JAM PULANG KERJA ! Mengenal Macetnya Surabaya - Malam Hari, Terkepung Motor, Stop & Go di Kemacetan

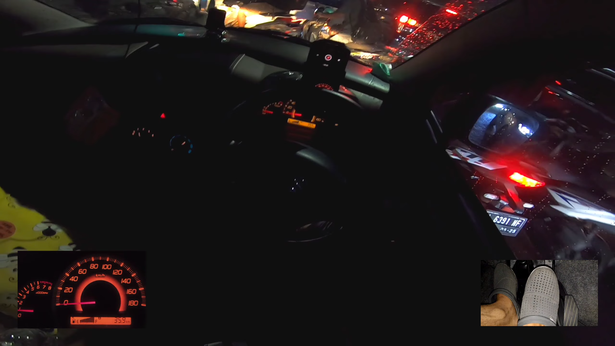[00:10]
ini di start dari Jalan Ngagel, Jaya Selatan Dekati makam Buntomo ya, makam pahlawan Nah, ini macet merambat karena memang banyak yang nyekar ya Kondisinya gremis Pulang kerja ini ya, hari aktif kerja Dari sini kita ambil lanjur kanan ya Lanjur tengah aja Nah, bawah, serem Cover 1, handbrake
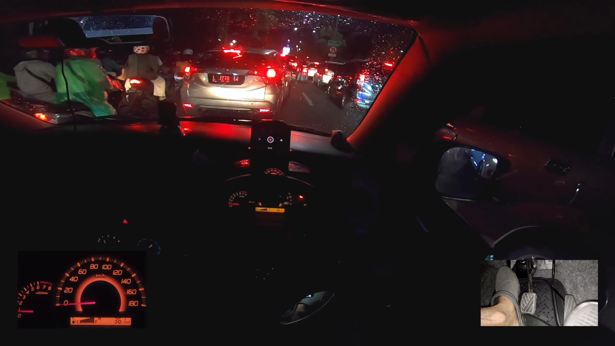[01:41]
Depan mulai maju dikit Over 1 Lepaskan handbrake Kita geser ke kanan dikit ya Karena banyak motor Ngeri Nah, seperti ini Cek gobrol aman Nice Nah, kondisinya seperti ini ya Wah, mau wacet Pol-polan wacet ya Nah, rem Kopling penuh Kita matikan Nanti kalau sudah merambat Kita Nyalakan lagi lampunya
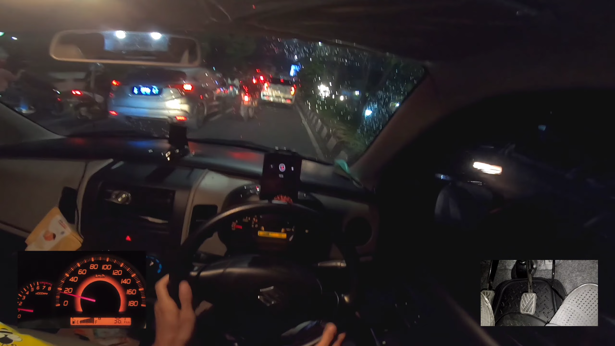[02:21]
Nah Karena sebelah kiri Owadet Motorin Ngewawur-ngawur guys Nah Lem Kopling penuh Nice
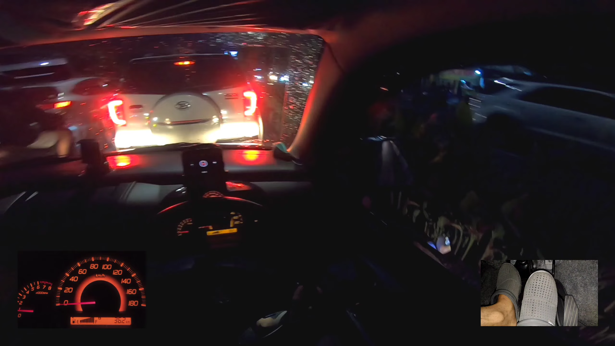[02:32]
Netral kan Over 1 Setengah gas Setengah kopling gas Over 2 Nyalakan hazard Nah, kasih jalan Ya, kasihan guys Gantian ya Nyalakan hazard Kita over 1 Mulai maju pelan-pelan Seperti ini Merambat Oke
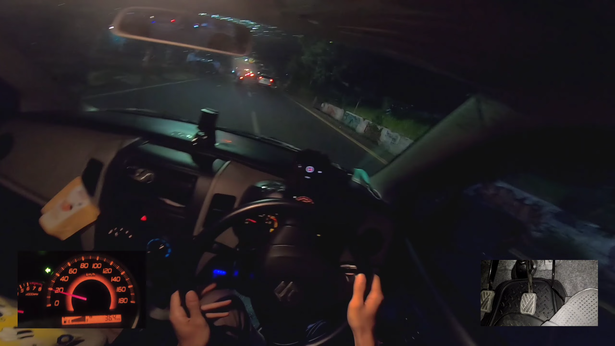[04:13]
Tikungan Mandalika ya Tikungan MotoGP Over 3 Dari sini Kita ambil Sisi dalam Rem Lepas Putar Setir Nah Lepaskan Setir Oke Nah ini kita Menuju ke Ngagel ya Monocromo Nanti Pasti Macet Pula Nanti kita Cek Bersama
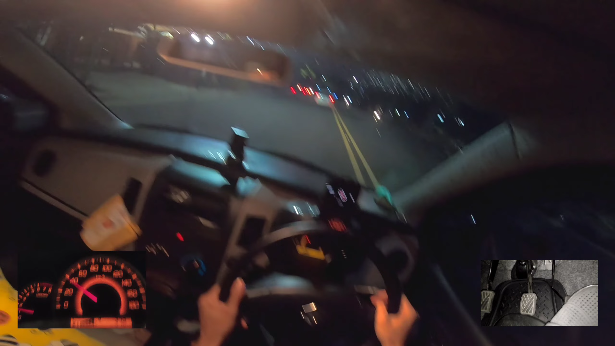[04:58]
Cek Gup Aman Aman Oke Dari sini Kita ambil Lajur Kanan Aja ya Main aman Aja Di Tetap di kanan Nah Ini Gelap Lagi ya Lagi ya Berhenti Handbrake Lepaskan Kopling Dan Rem Oke guys Bentar lagi Jalan Lampunya Mulai Jalan Semua
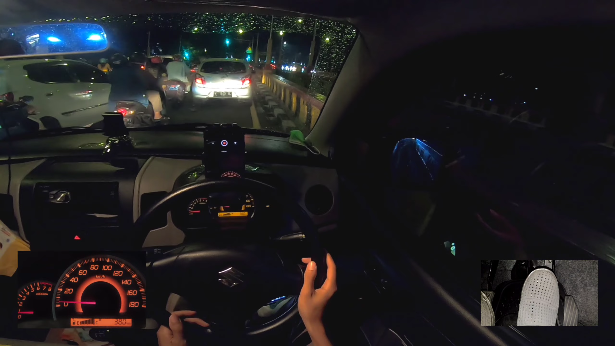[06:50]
Sedia Di Rem Ini Gak Injak Gas Sudah Jalan Sendiri Rem Lepas Rem Lepas Ini Gigi Satu Jadi Kita Cukup Fokuskan Di Sebelah Kiri Pemotor Sebelah Kiri Karena Aman Enaknya Gitu Pakai Teknik Satu Sisi Lepas Fokuskan Satu Sisi Pakai Kenan Atau Pakai Kiri Aja Awas Ini Motornya Ngoyok Semua Ya
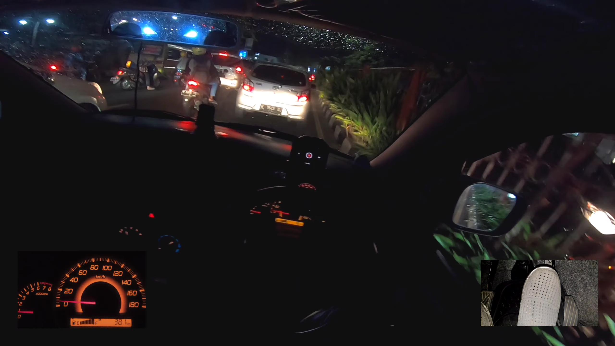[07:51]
Jalan Sendiri Sedia Di Rem Rem Lepas Tengah Lepas Rem Sudah Mulai Kencang Tambah Gas Over Kedua Lepaskan Kopling Awas Agiannya Mau Masuk Rem Tengah Pakai Sain Over Satu
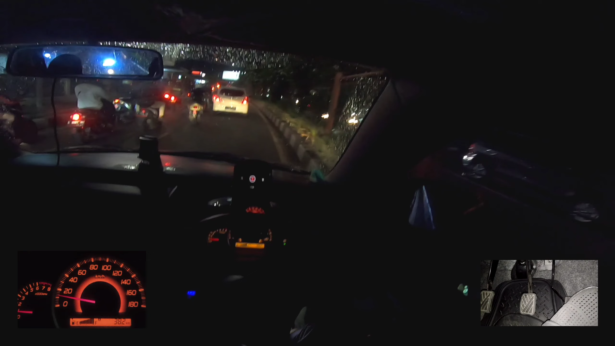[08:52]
Supaya Aman Jangan Biarkan Ada Pemotor Masuk Di Sisi Sebelah Kanan Depan Ini Agia Agia Depan Ini Kalau Bisa Kurang Mepet Kekanan Karena Ini Berpotensi Dimasuki Pemotor Jadi Pemet Kekan Paling Mepet Kekan Seperti Itu Guys Pas Rem Rem Kobling Penuh Nice Netral Kan Handbrake
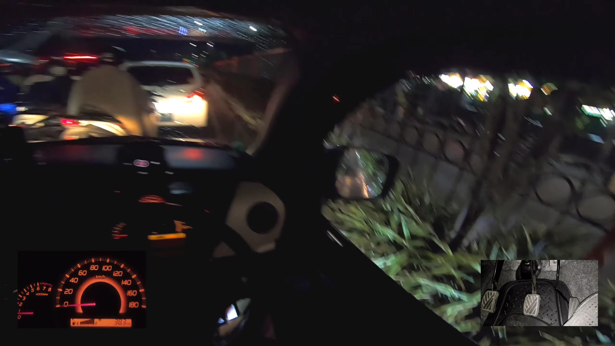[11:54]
Pulang Kerja Ya Gini Jam Pulang Kerja Ya Ini Oke Mulai Jam Sengah 5 Jam 5 Ke Atas Sampai Jam 7 Isak Itu Macetnya Kayak Gini Ruwet Jadi Harap Bersabar Yang Jalan Yang Sebelah Kiri Yang Kanan Masih Anteng Anteng Aja Karena Memang Agak Susah Kalau Yang Kanan Kalau Yang Kiri Gampang Karena Dia Langsung Lanjut Ke Si Doar Joy Kalau Yang Kanan Ini Dia Menggok Dulu Jadi Agak Ruwet
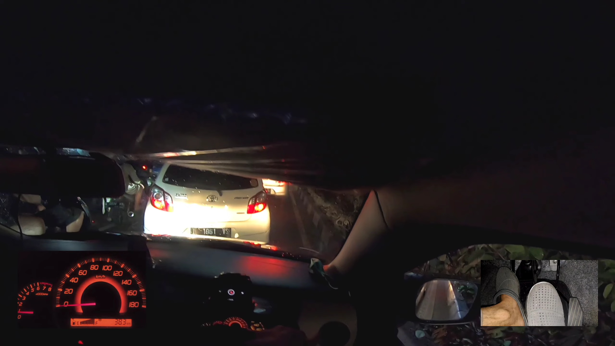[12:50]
Gak Jauh Kok Itu Base Di Sana Lihat Tau Base Di Sana Gak Jauh Base Yang Tadi Belum Sampai Lepas Lampu Merah Ternyata Nah Ini Kita Tinggal Mainkan Setengah Kopling Harusnya Diasan Biar Yang Belakang Itu Tau Over Satu Lepas Tengah Kopling
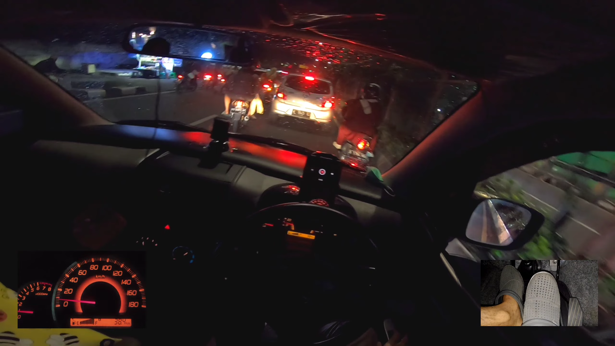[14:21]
Serem Neutral Over 1 Oke Sebelah kanan Banyak motor Ini mau putar Balik semua Ini motor Motornya Oke Dari sini Kita coba Pindah ke kiri Kalau Memungkinkan Kalau Memungkinkan Tapi Setengah Kopling Gas Setengah Kopling Gas
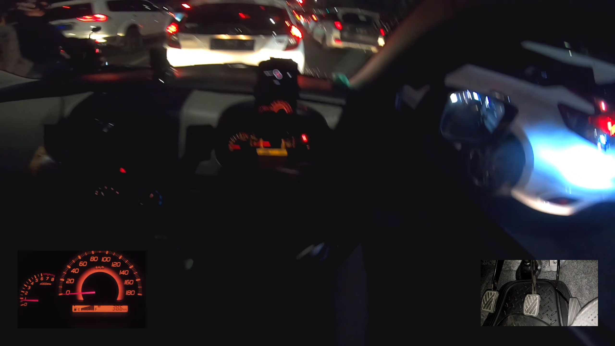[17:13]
Oke guys Sudah hijau Persiapan Ober Satu Lepaskan Handbrake Setengah Kopling Tambah Gas Kondisinya Seperti ini Nah Ini Kondisi Aslinya Pas Kita Tutup Nah Ini Ada Kerutan Disini
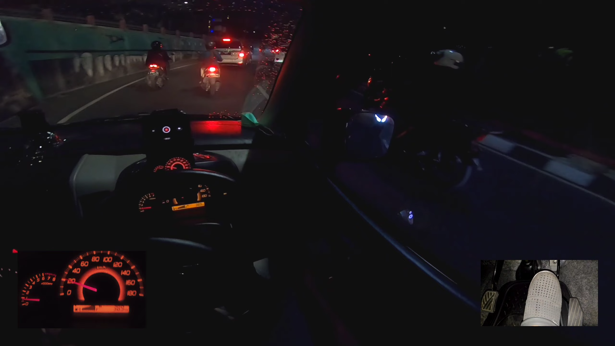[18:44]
Rem Oh Ya Bener Lampu Merah Netral Kopling Lepas Rem Handbrake Lepaskan Kopling Oke Kita Tunggu Oke Guys Sudah Mulai Jok Over 1 Lepas Tengah Kopling Tambah Gas Nah Ini Kondisi Sesungguhnya Over 2 Langsung Nice
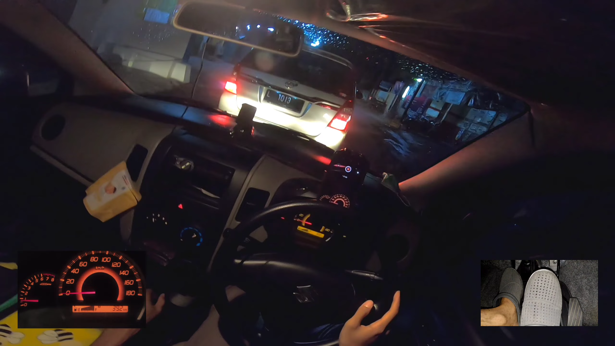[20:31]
Netralkan Over 1 Setengah Kopling Gas Pokoknya Permainan Setengah Kopling Gas Itu Tetap Dimainkan Kalau Macet Macet Guncinya Setengah Kopling Gas Biar Tidak Mati Mesin Oke Bye Bye